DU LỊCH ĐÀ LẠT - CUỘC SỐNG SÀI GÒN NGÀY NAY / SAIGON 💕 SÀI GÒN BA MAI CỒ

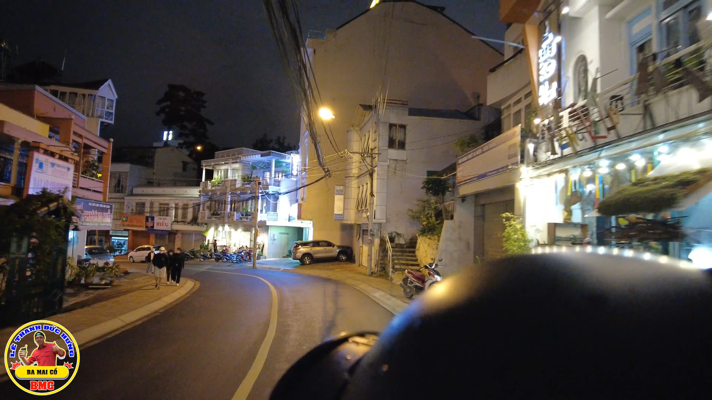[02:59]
Ờ, đi con đường trên ai nghe, nó ra cái con đường không biết ra đâu đây nè.